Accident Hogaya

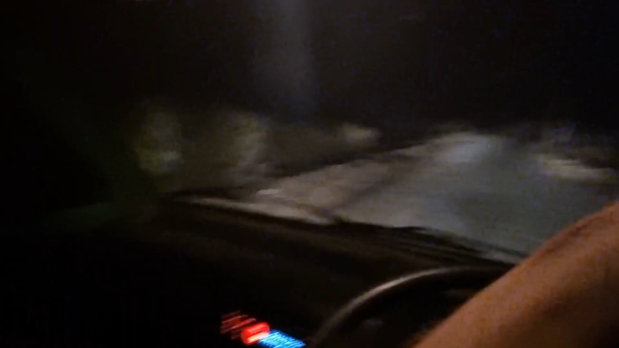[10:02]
अच्छा सीन ऐसा है कि रात के बज रहे हैं 11 और हम लोग घूम रहे हैं गांव के अंदर, अगर मैं कर दूं लाइट बंद एक मिनट, ओए अल्लाह
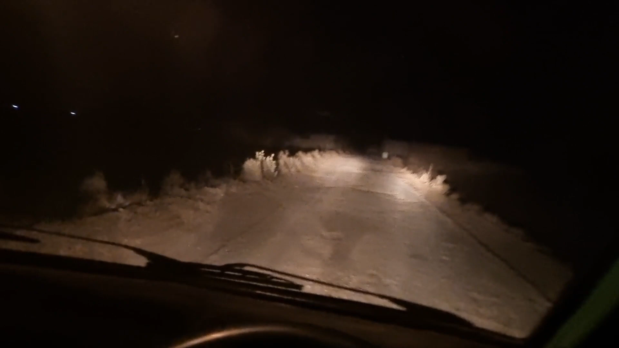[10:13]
इतना सख्त अंधेरा है ना कसम से, ये देखो यहाँ पे ये देखो ओए अल्लाह की कसम वो डर लग रहा, ठीक है अभी हम चलते हैं सीधा शहर, तो हमें इसलिए लेकर आए डर लगता वापसी में नहीं